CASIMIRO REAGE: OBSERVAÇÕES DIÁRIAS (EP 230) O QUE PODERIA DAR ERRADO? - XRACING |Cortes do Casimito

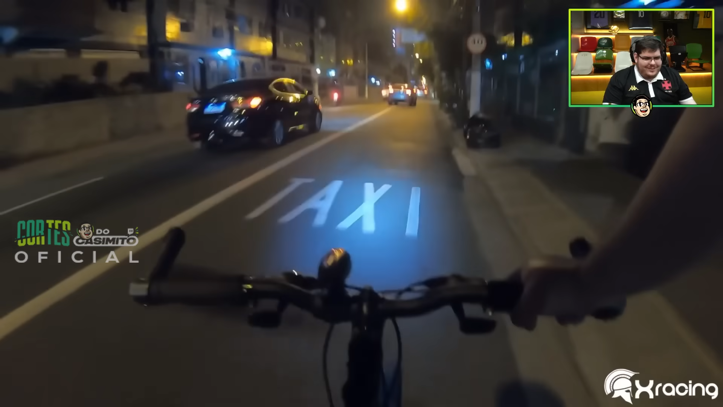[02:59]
Ó, aqui a gente tá tranquilo. Tudo legal. Aí. De bike, tranquilo. Não vai acontecer nada. Hein? Deu passagem e voltou pra dentro. Vai.
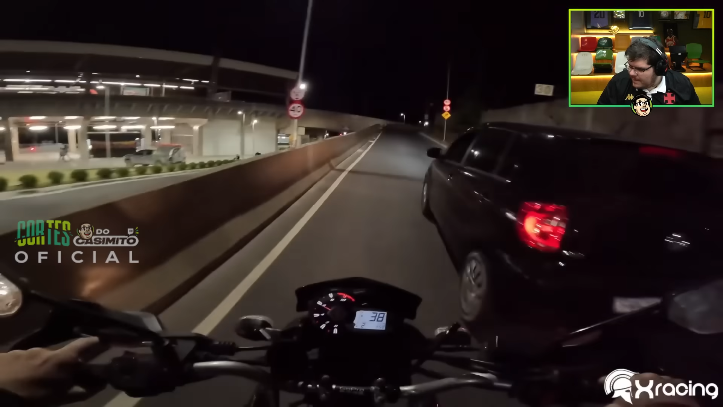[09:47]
Piscando, tudo piscando. Filme de terror, ó, tudo pisca.
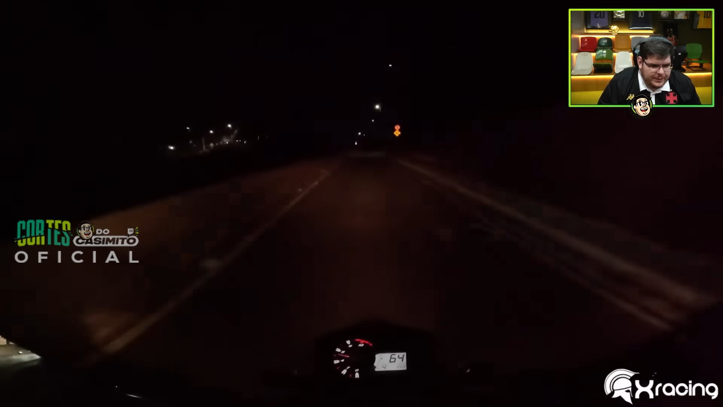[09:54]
Traz a bebida aqui, picha.
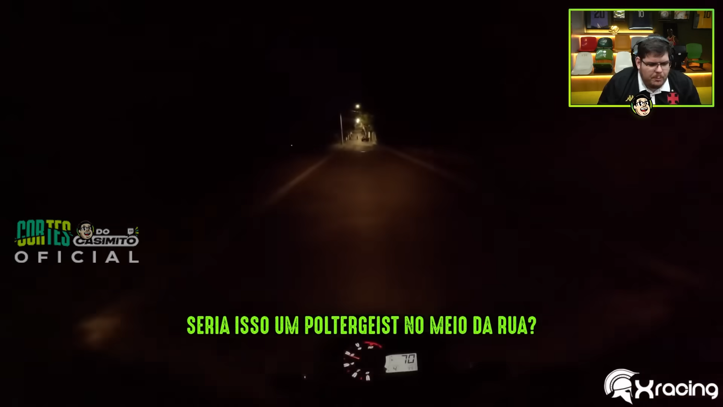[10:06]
Seria isso um poltergeist no meio da rua? Cara, brincadeira errada é essa, cara? Isso aí é problema na luz mesmo.